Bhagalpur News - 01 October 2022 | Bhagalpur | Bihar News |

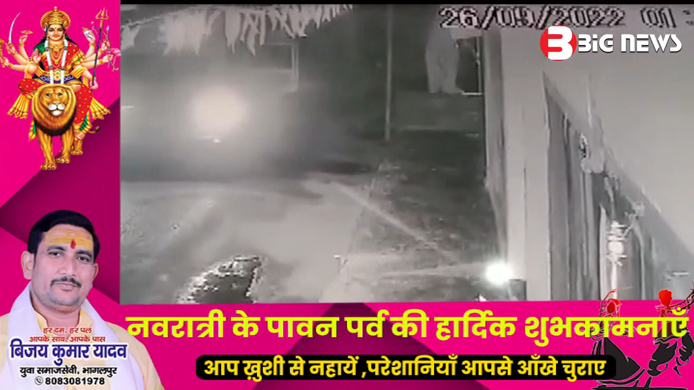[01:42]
प्राया यह देखने को मिलता है कि CCTV कैमरे में चोरी करते हुई चोर ही कैद होते हैं जिसके खोजबीन के लिए पुलीस को काफी मत्था पच्चे भी करने पड़ती है जिसके बाद सारा पुलीसिया तंत्र को अलट करना पड़ता है तब जाकर चोरी के मामले गाउद भेदन होता है लेकिन
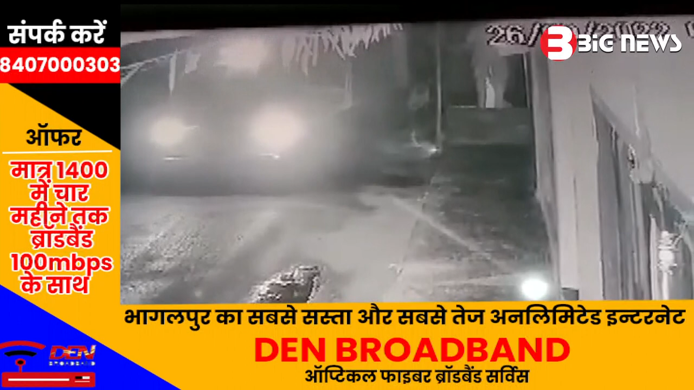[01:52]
जरा सोचिए CCTV में यदि खुद पुलीस और टिम टिमाटी लाइट वाली पुलीस चीप ही चोरी करते कैद हो जाया तो फिरी से क्या कहेंगे भागलपुर की धुलबज्जा से एक ऐसा ही हरान
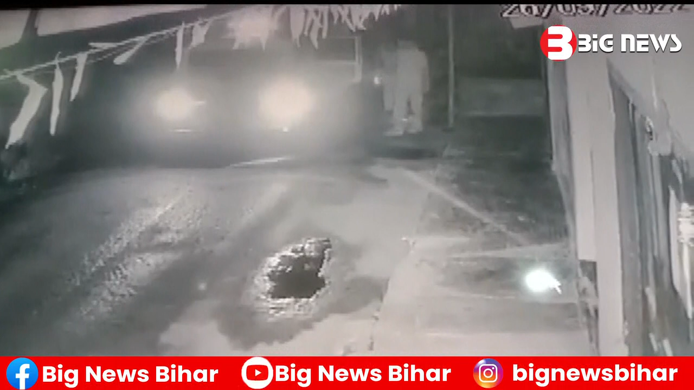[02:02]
कर देने वाला मामला सामने आया है जब नाइट पेट्रोलिंग पर निकले पुलीस कर्मियों ने गाड़ी रोक कर सुबोध कुमार चोरी के घर के सामने रखे टैबल फेन को उठा लिया और